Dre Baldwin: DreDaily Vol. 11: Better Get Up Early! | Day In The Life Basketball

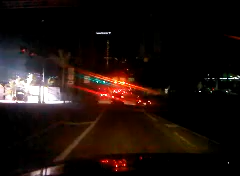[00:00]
See those flashing lights? Those flashing red and yellow lights? This is downtown Miami. This is where am I at? Rickwell Avenue right now? Lights only flash like that at a certain time of day. You gotta get up early in the fucking morning for the lights to be flashing like that.